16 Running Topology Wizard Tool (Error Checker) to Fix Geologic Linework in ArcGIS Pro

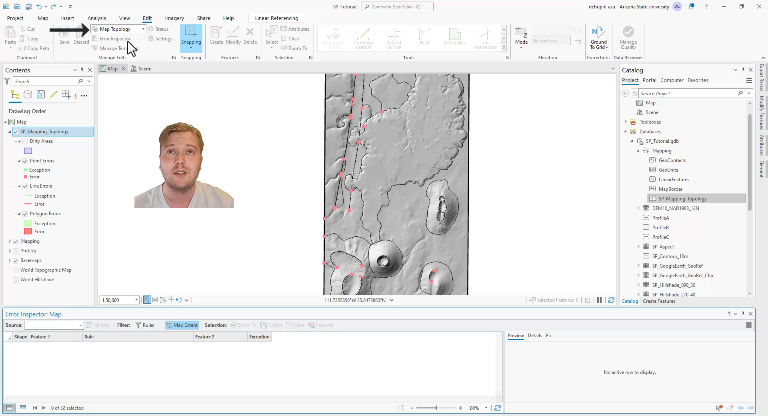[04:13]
So my topology checker has identified 39 places where my line work has violated one of the five rules. I will need to visit each of these spots and fix the line
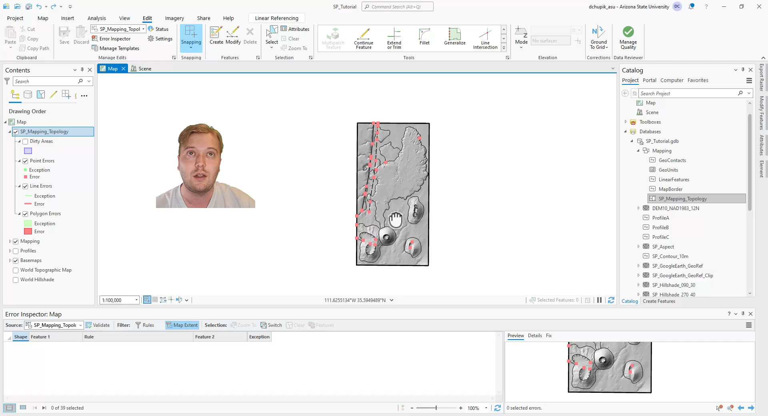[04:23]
or tell the error checker that that particular spot is an exception to the rules. You can zoom into each spot on the map,
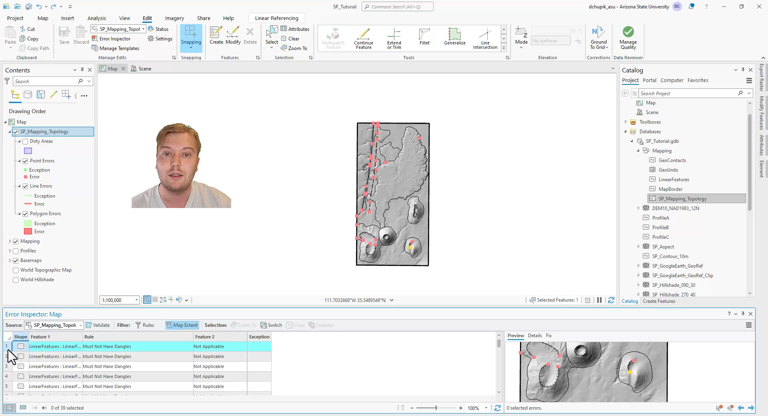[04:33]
or you can right click the error spot in the table and click zoom to. Let's start here. Here we see that two points at the end of the crater rim linear feature have been marked as dangling. Sometimes linear features on a map are allowed to dangle, like in this instance. Geologic contacts, on the other hand, are never allowed to dangle. With the spot highlighted in the table, click fix, then click mark as exception.
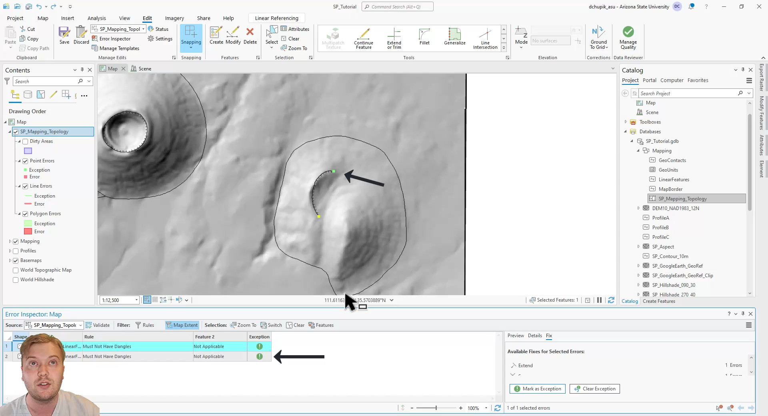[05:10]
Note how the squares on the map then turn green and also a green exclamation point appears in the table. These two spots have now been resolved. These crater rims are also showing the dangle error message. We can mark these as exceptions also. When error checking line work, I like to alter my map scale settings so that I can zoom in further to resolve any potential issues.
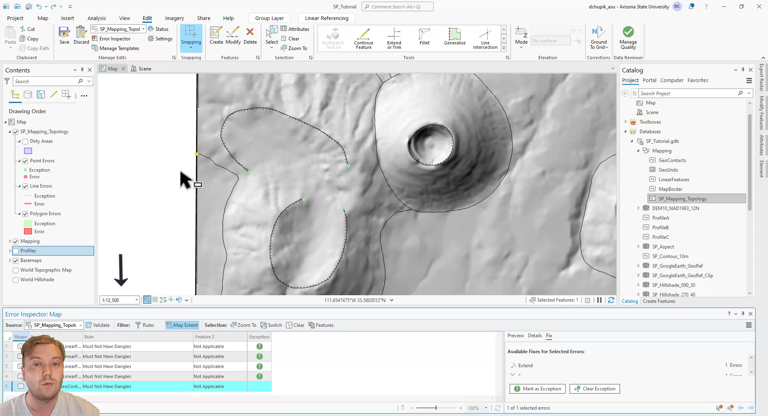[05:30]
Right click the map scale and click customize. Uncheck the box here that says only display these scales.